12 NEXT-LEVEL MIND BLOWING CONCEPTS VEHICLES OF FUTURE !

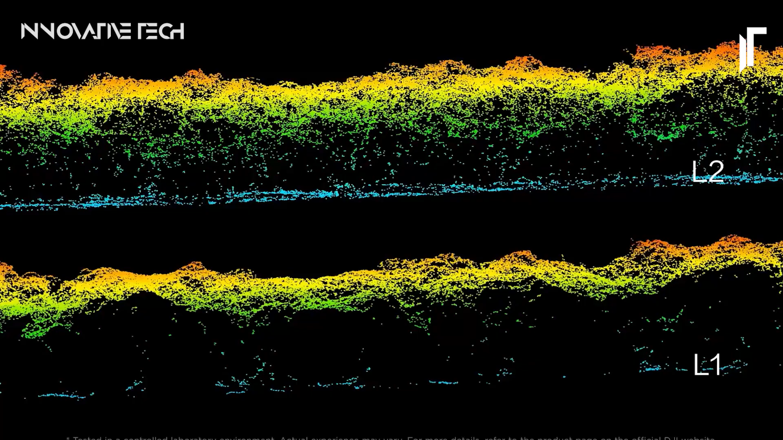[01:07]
The Zenmuse L2 isn't just a tool,
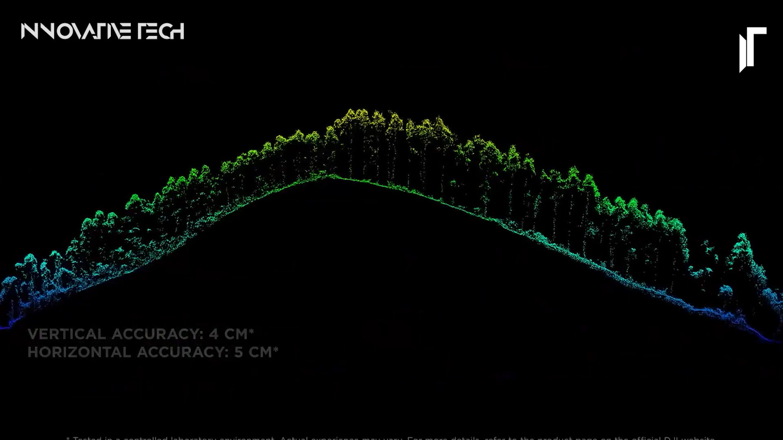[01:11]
it's a leap forward in unlocking the full potential of aerial data acquisition,